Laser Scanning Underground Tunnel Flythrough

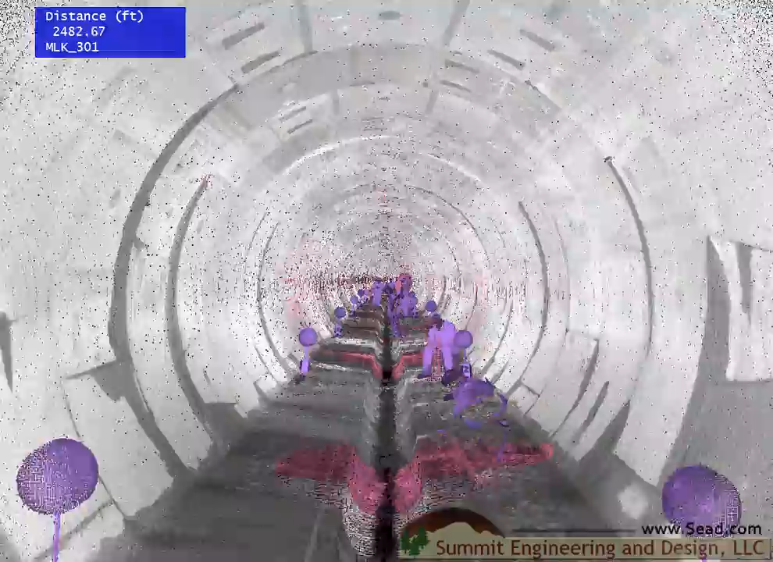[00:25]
Scan data is filtered, and any unwanted objects are isolated, allowing them to be hidden or removed from the surrounding walls of the tunnel.